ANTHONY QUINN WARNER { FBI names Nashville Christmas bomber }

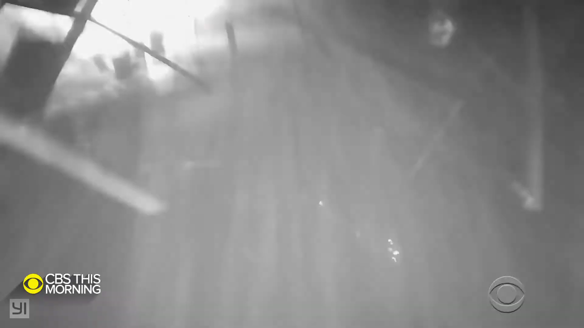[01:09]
Surveillance video captured the sheer power of the Christmas morning blast, which brought downtown Nashville to a grinding halt.